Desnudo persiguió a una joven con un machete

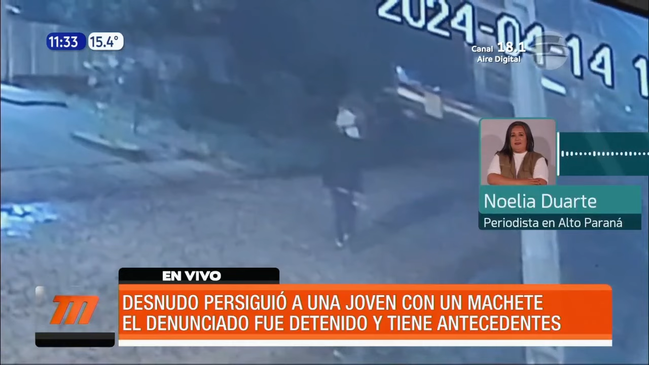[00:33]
Ocurrió en horas de la noche cuando un hombre de 39 años persiguió a una mujer de 27 años que fue a una despensa. El primero intentó agarrarla, girándola del brazo.